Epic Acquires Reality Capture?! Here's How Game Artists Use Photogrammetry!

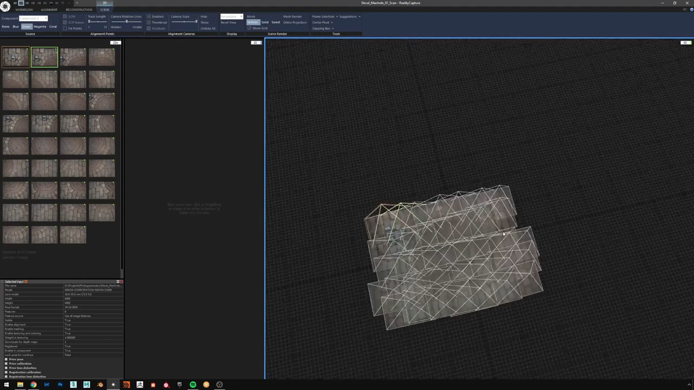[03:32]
So you can see how all these photos are overlapping each other by quite a lot, and they're also taken in this sort of linear pattern.
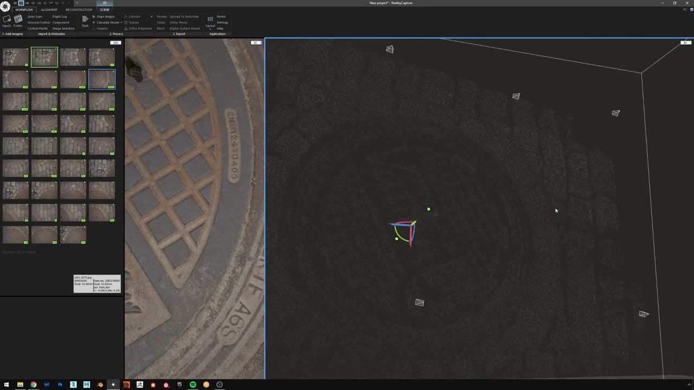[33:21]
Um, um, and it gives us, uh, if you zoom out, uh, it will almost give you the, the finish model.
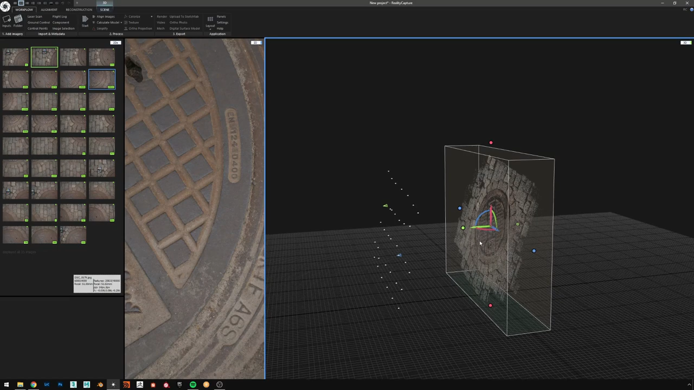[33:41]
So we can go on to aligning everything first, uh, and then we can start actually processing it into a, into a 3d model. So for the alignment, we go back to this, uh, reconstruction tab and we click on define ground plane and you will see this,
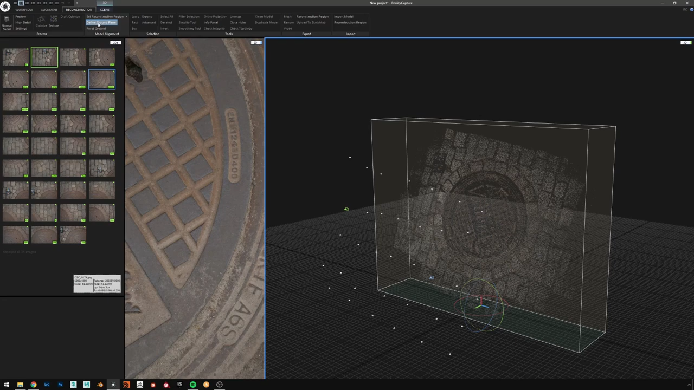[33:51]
uh, this rotation gizmo has appeared here.
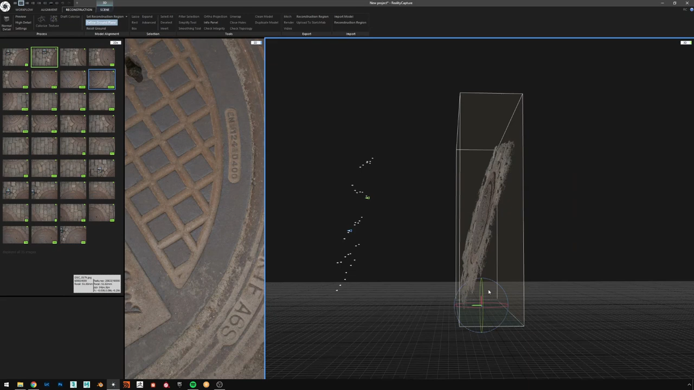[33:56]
So all you have to do is just align it basically to the actual, the actual ground.
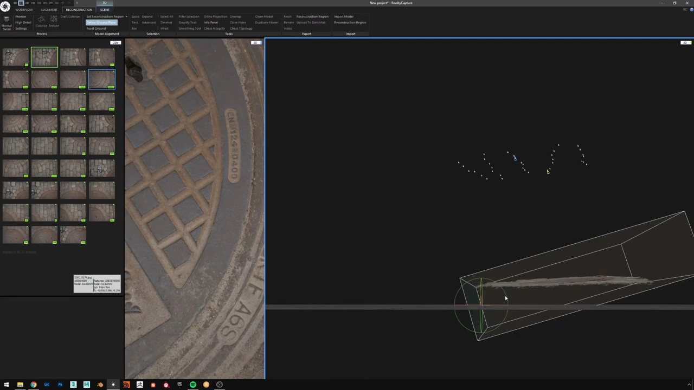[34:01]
Um, just wanted to mention that I usually prefer to do my alignment here rather than having to retopologize a mesh that is,